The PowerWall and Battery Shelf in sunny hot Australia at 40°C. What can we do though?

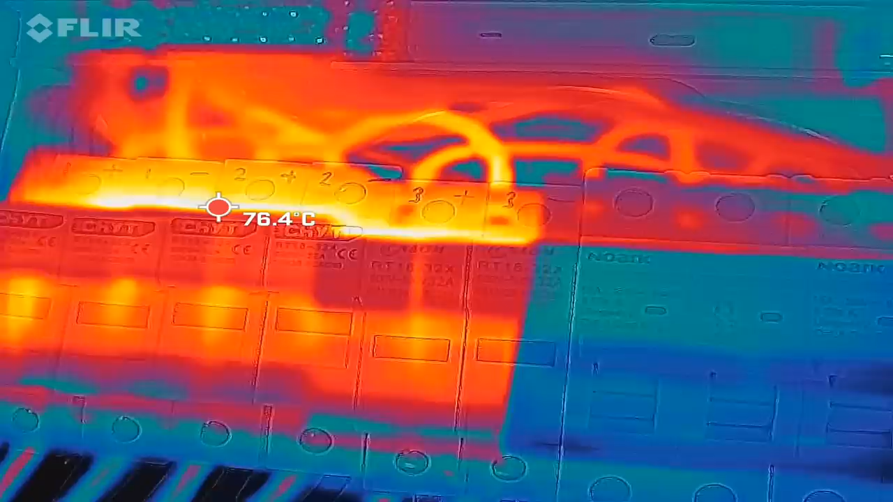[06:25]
On screen: spot 76.4°C
that is a difference okay the plan was to replace the fuse holders anyway with circuit breakers
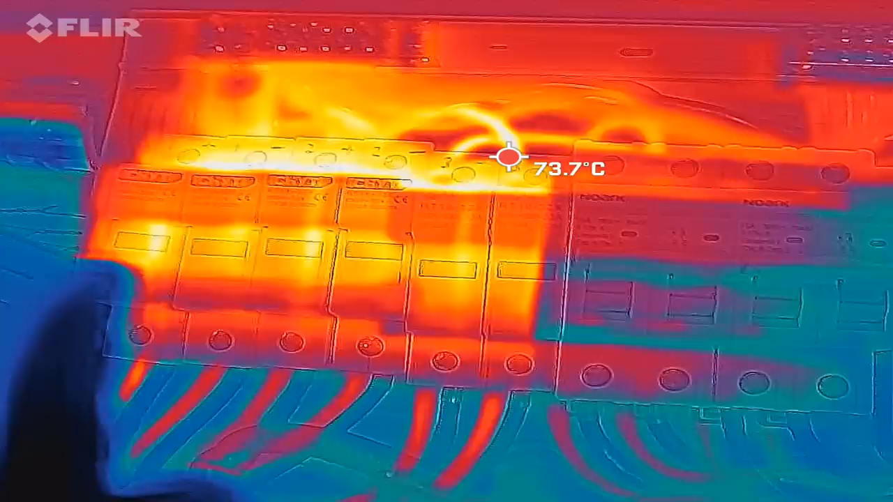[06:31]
On screen: spot 73.7°C
but um yeah I would never have thought that so obviously the internal
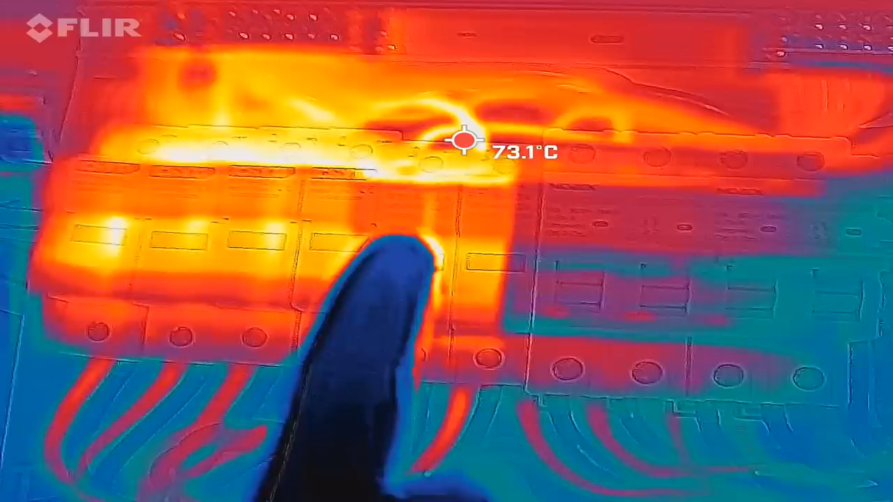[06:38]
On screen: spot 73.1°C
resistance of these fuse holders is far higher than in the breakers they
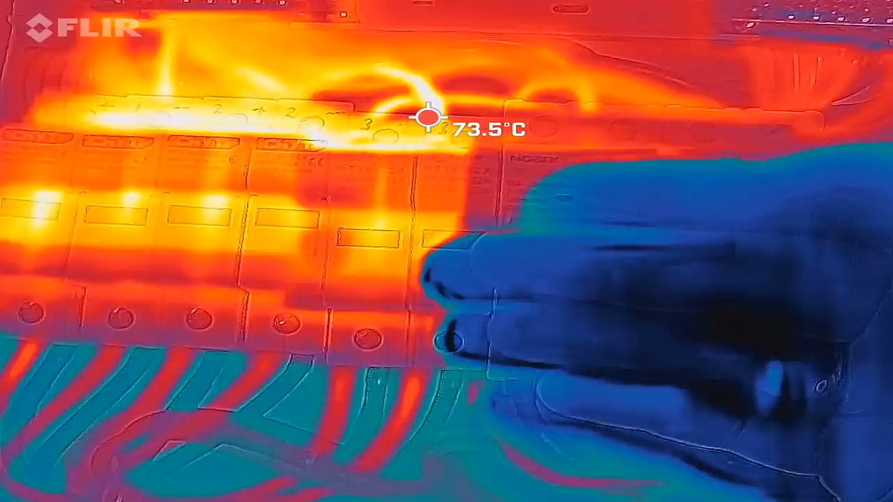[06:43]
On screen: spot 73.5°C
are pretty much they are pretty much cool I mean that is a difference and
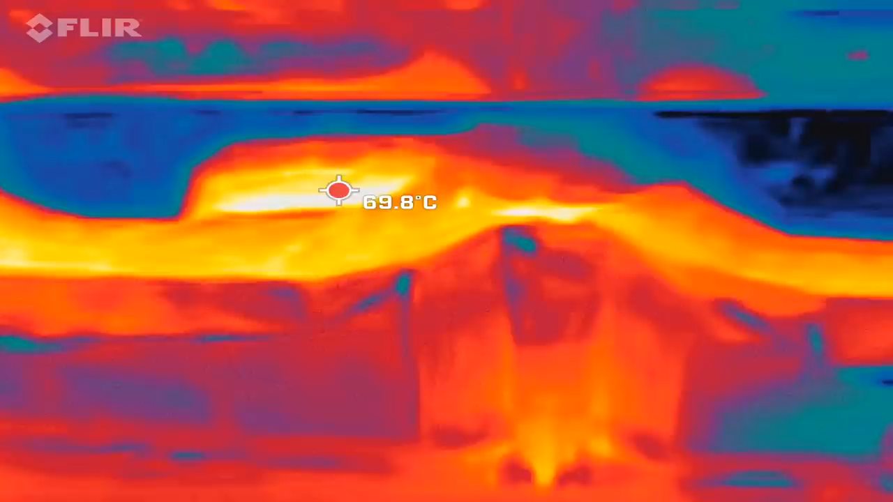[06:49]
On screen: spot 69.8°C
roof space is above
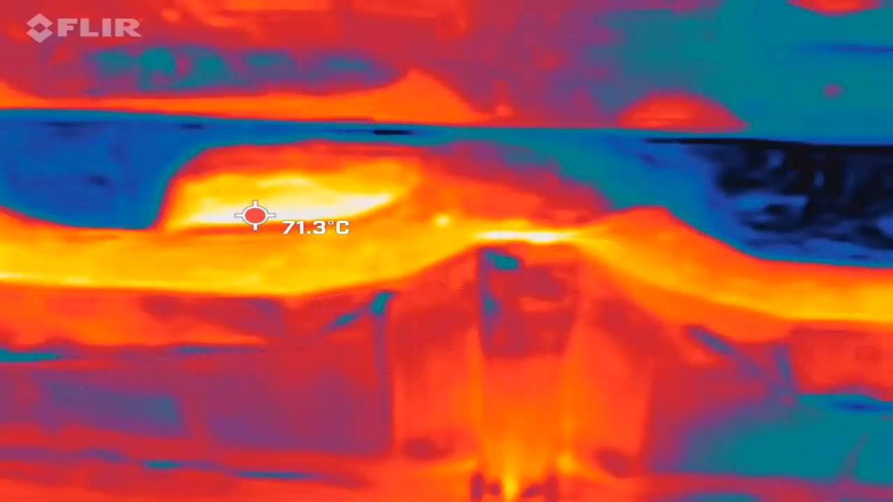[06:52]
On screen: spot 71.3°C
70 degrees celsius this is the blank
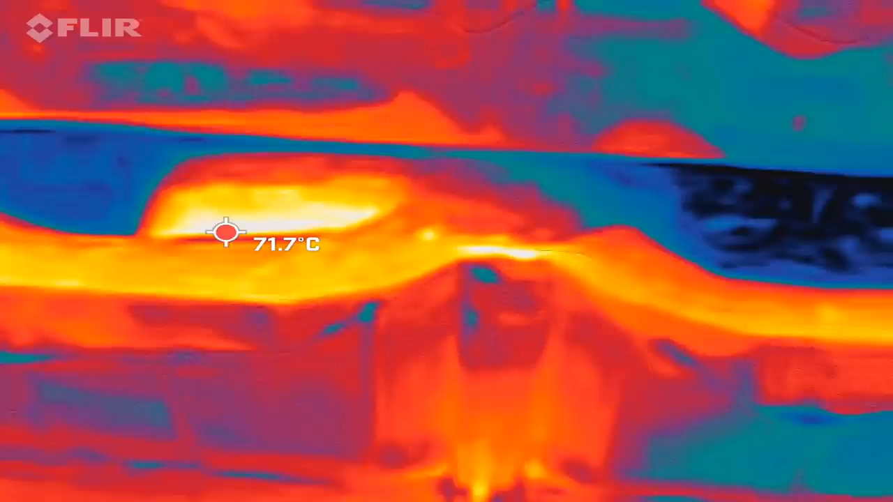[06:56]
On screen: spot 71.7°C
metal up here sitting on the roof okay then um let's see if we can measure anything
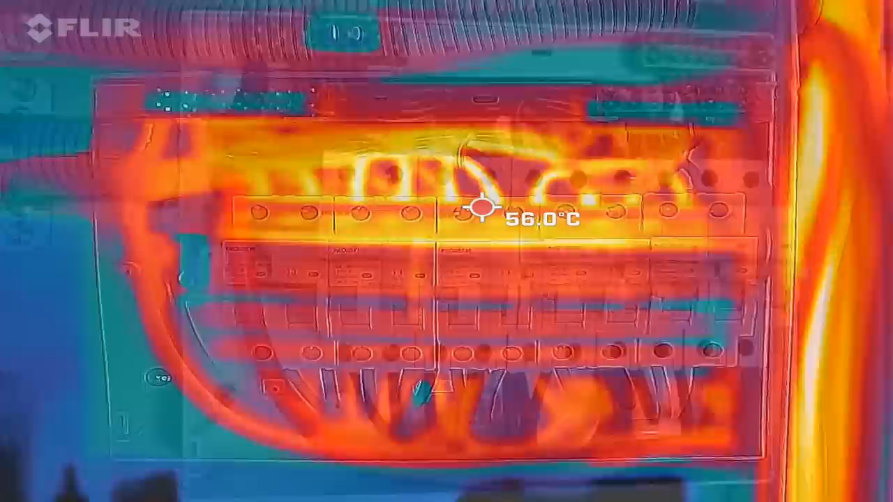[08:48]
On screen: spot 56.0°C
and this is the combiner box of
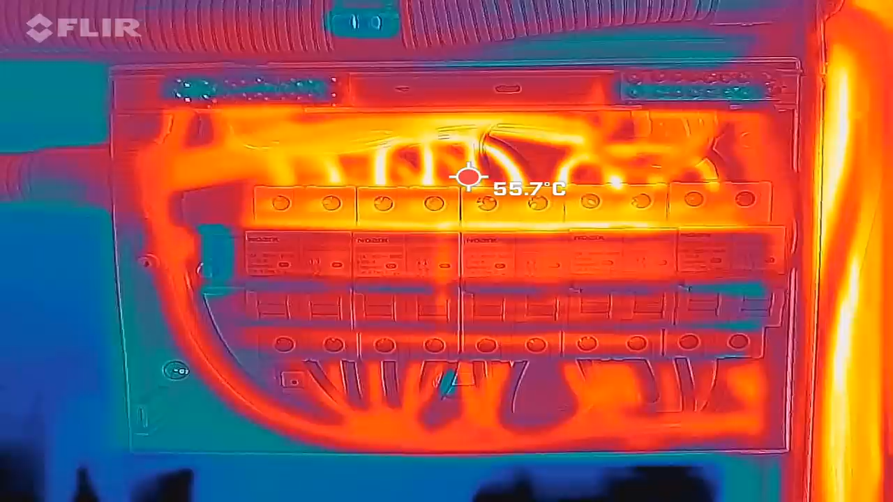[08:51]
On screen: spot 55.7°C
the east roof yeah here we can see this so 55 around 55 degrees
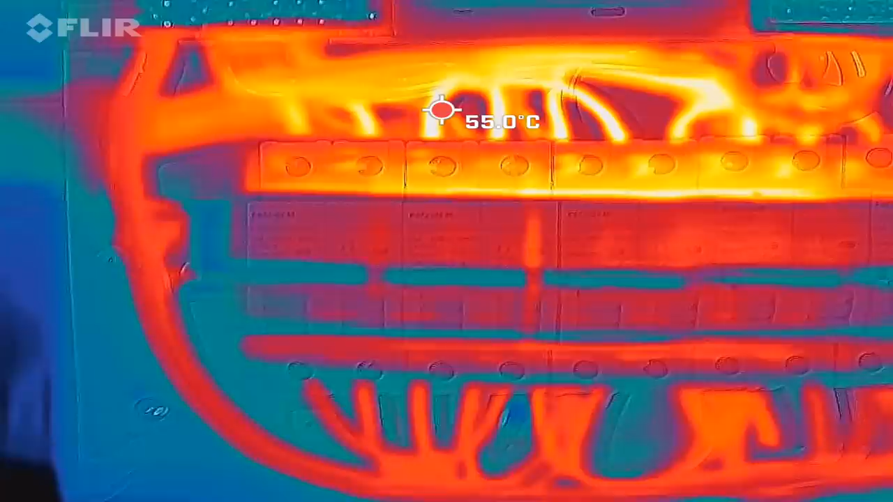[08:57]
On screen: spot 55.0°C
at the top and if we only have a look at the bottom here we can see 50 so that's
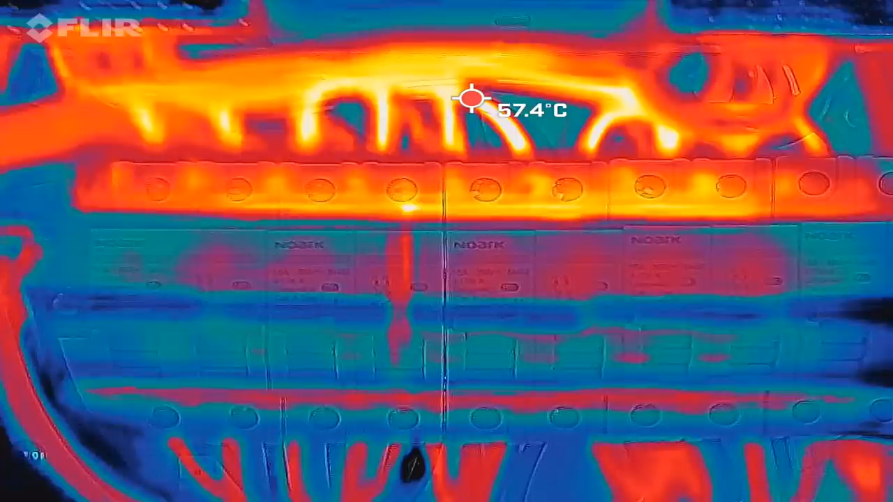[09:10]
On screen: spot 57.4°C
difference actually to not using ferrules in these clamp terminals
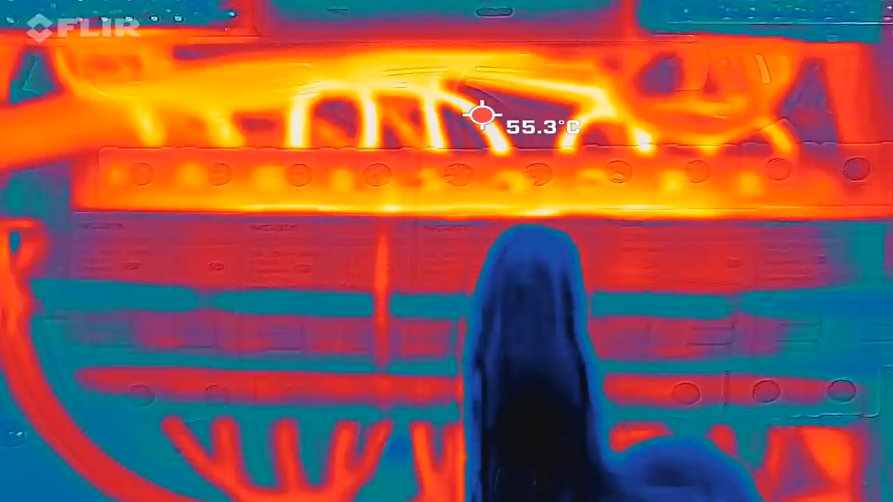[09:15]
On screen: spot 55.3°C
of these breakers so i'll go and remove all these ferrules at the top and
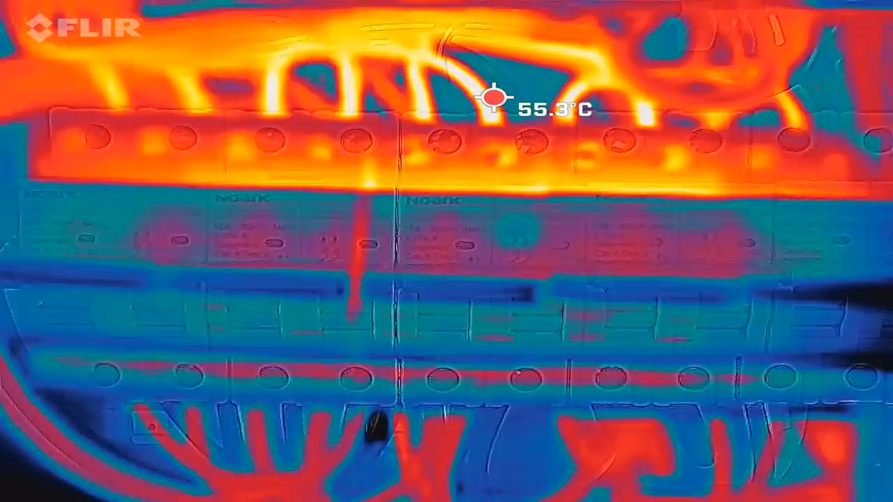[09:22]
On screen: spot 55.3°C
double up the cable and push it back into the into the circuit breaker and then
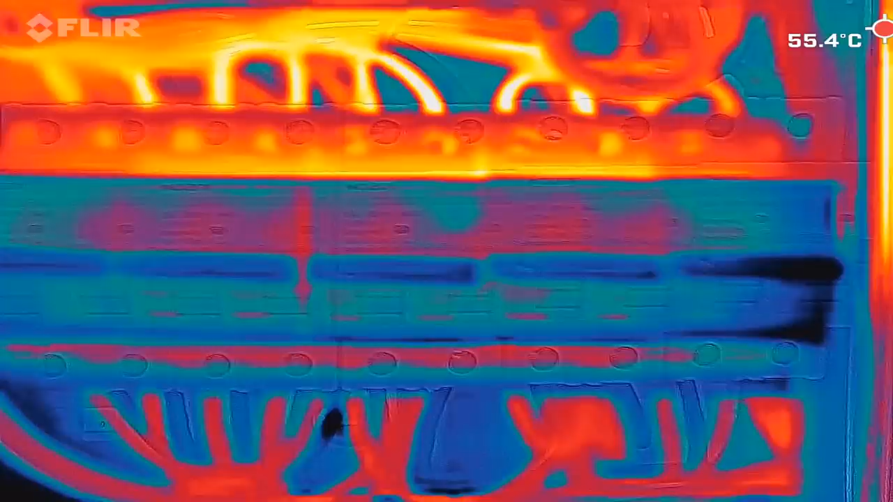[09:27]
On screen: spot 55.4°C
we see if this makes a difference actually so around 55 degrees we have here at the top
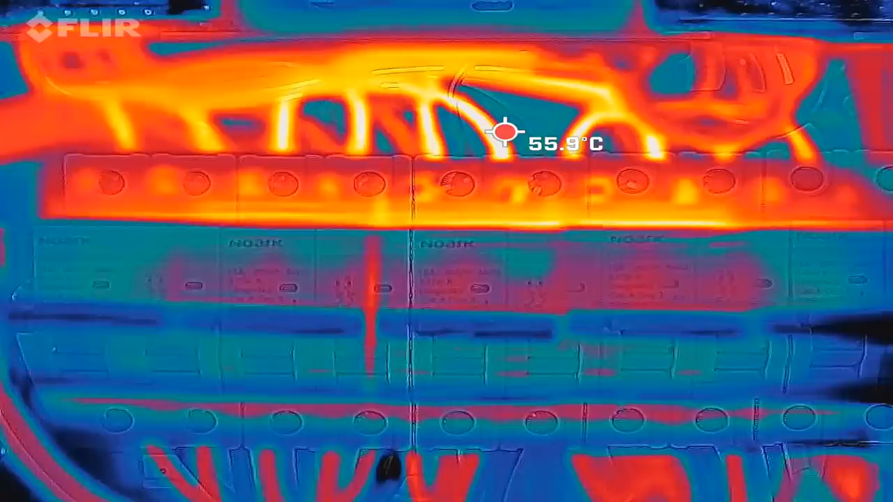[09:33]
On screen: spot 55.9°C
i'm now working on the combiner box east roof and as you could see in